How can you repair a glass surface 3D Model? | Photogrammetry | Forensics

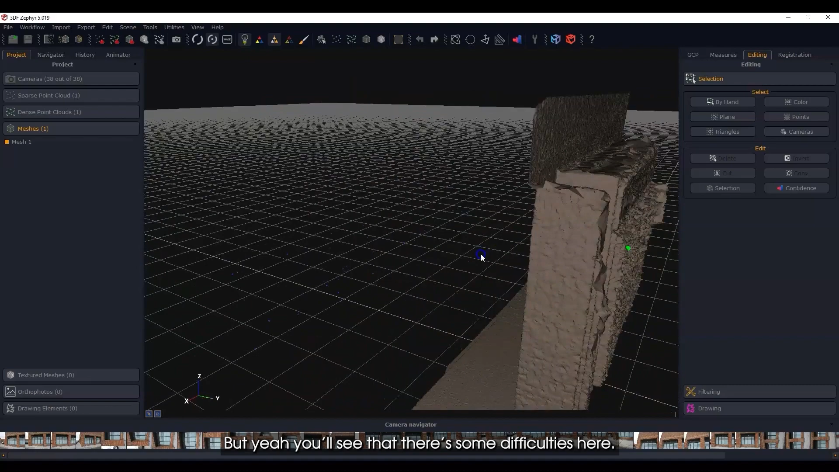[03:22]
see that there's some difficulties here but I won't get too too wrapped up here right now with
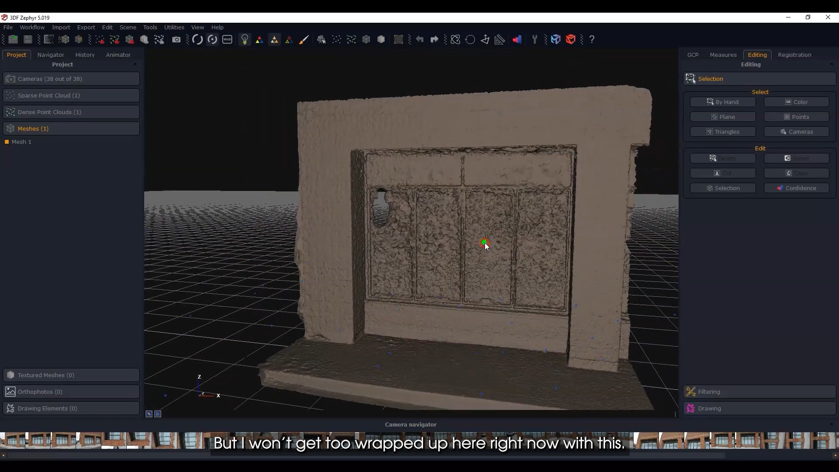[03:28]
this let's just go ahead and export this out since I'm going to be looking at this
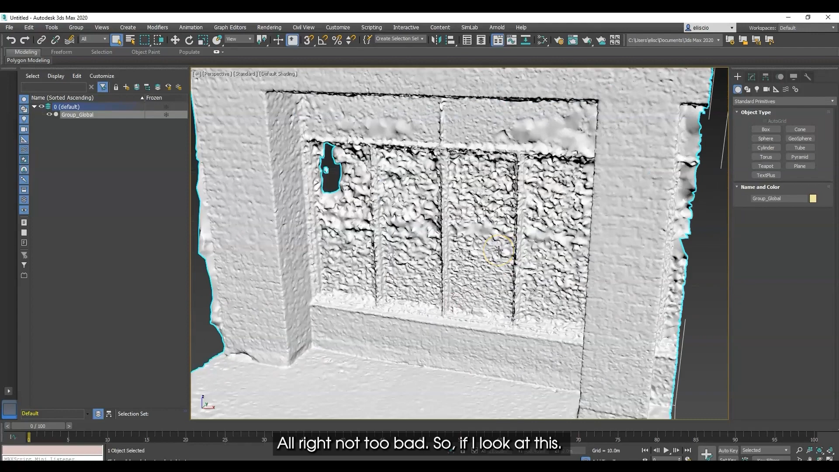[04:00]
so if I look at this so you can see it's just an absolute mess and if I go to the front view
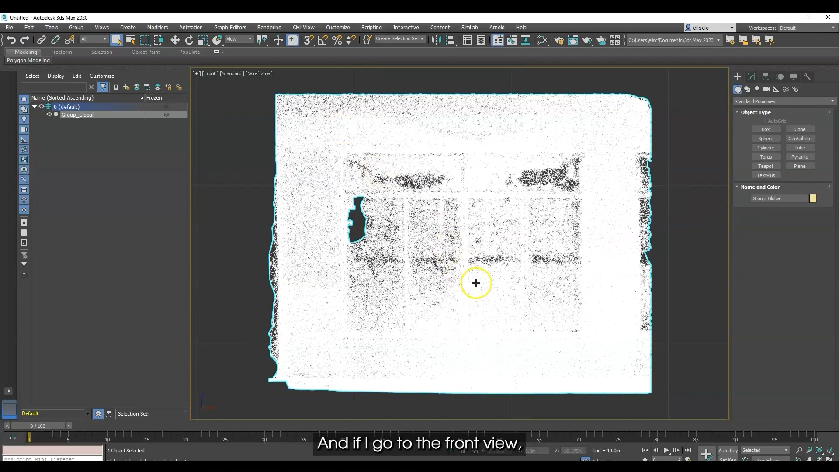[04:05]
yeah I'm in wireframe let me just go to default shading yeah this obviously needs some
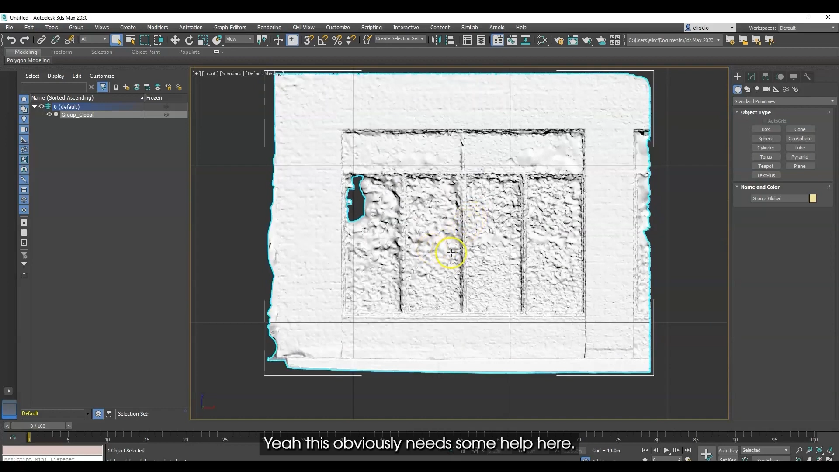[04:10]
some help here okay so what we're going to do is delete these
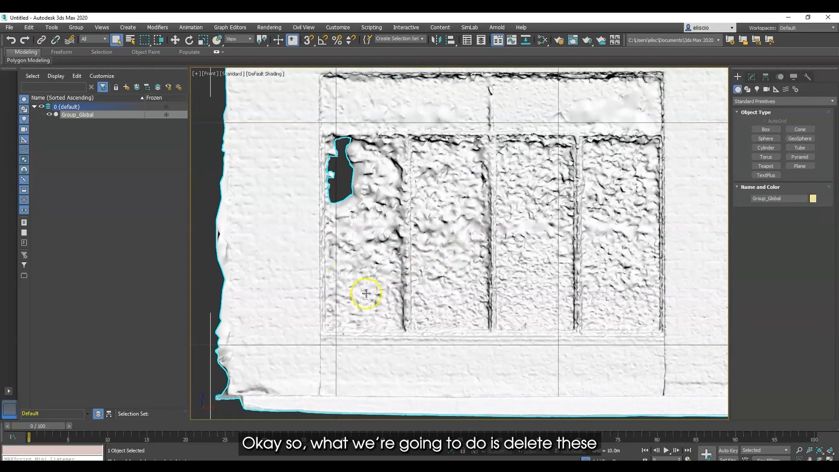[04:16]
these windows here the glass and we'll leave everything else
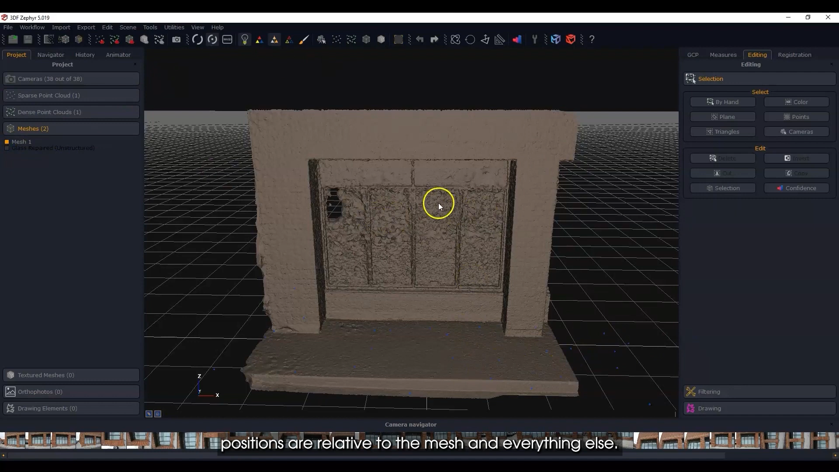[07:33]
the mesh and everything else but this one it doesn't so what we're going to do is we're going to say hey we want you to make this structured so row and we will clone it and structure it and let's do that and it shouldn't take too
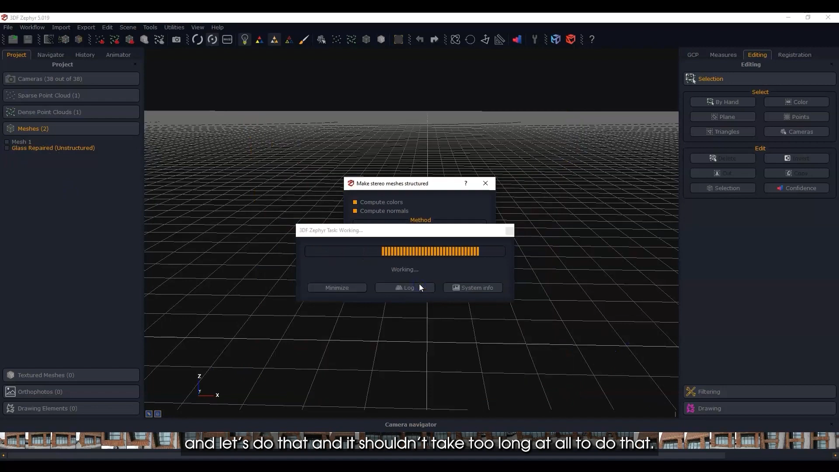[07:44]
long at all to do that and once it's structured okay so this is
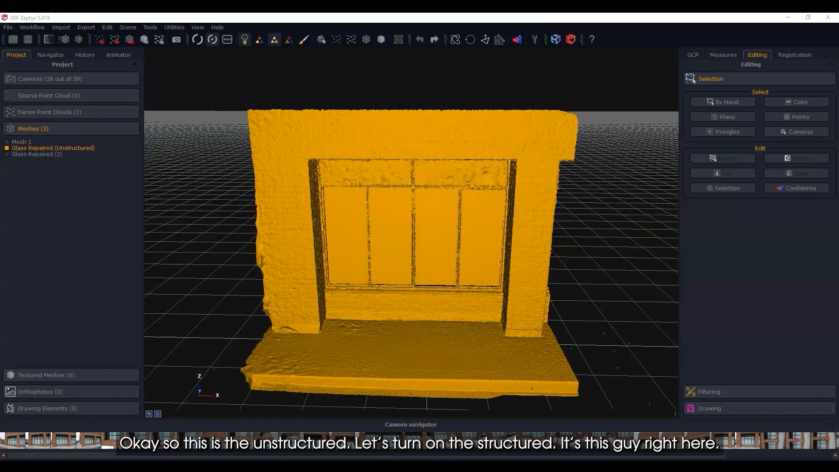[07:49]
the unstructured let's turn on the structured it's this guy right here now what we can do is we can apply texture to this mesh and I can see there's a little bit of a gap there so I could
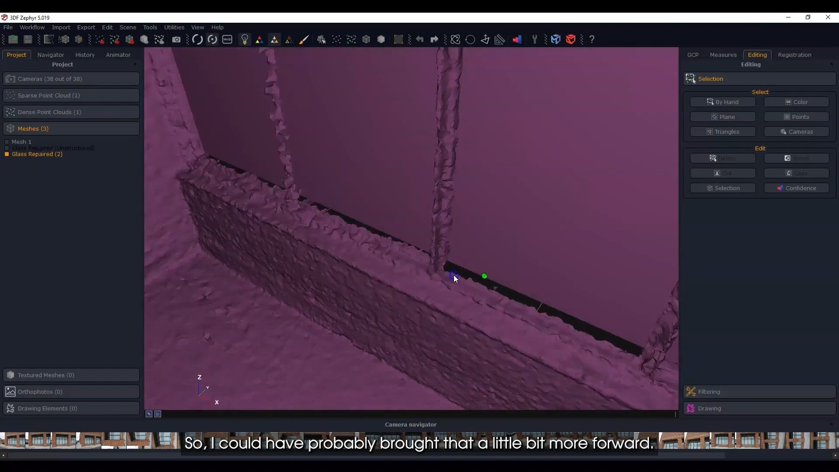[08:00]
have probably bought brought that a little bit more forward yeah probably could have actually it's on an angle so
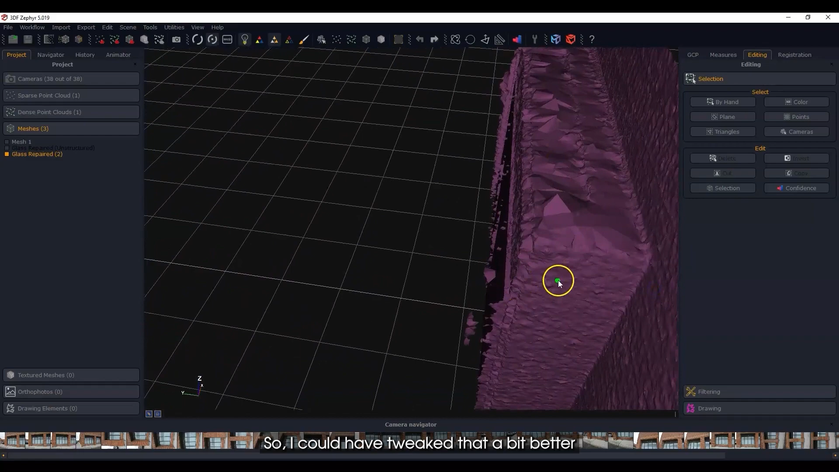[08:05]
I could have tweaked that a bit better but I think you'll get the idea here nonetheless so let's do that let's just go ahead and go
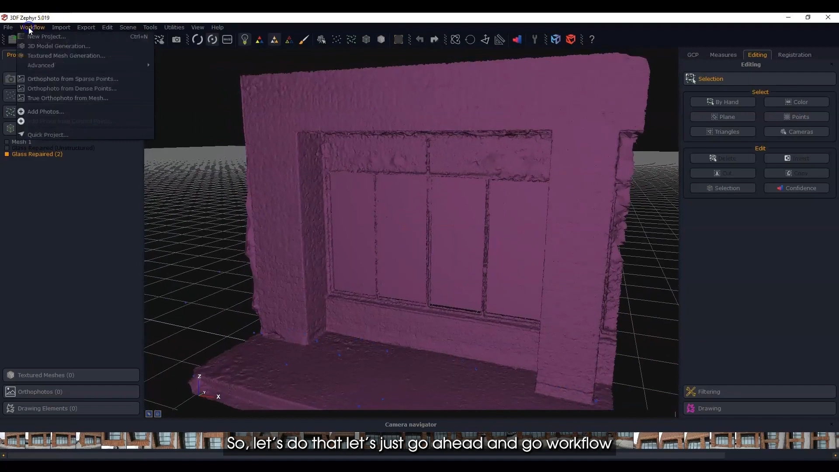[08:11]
workflow we're going to create a textured mesh so we have a textured mesh and it's just not turned
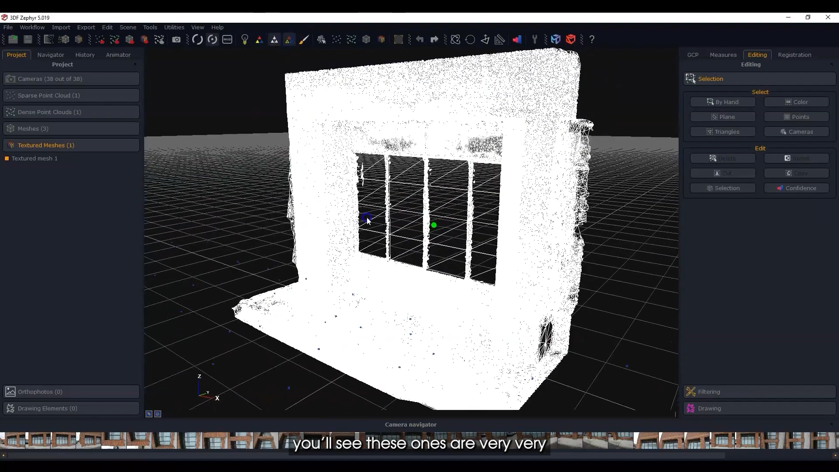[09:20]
loose they're just like big big patches which is fine because you know